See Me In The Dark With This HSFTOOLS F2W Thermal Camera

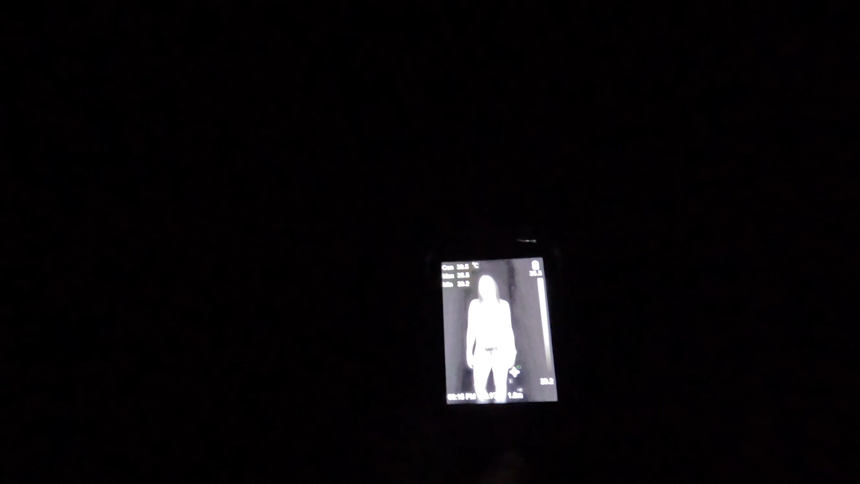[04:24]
signature and as i scroll through the different um settings i'm still visible with that heat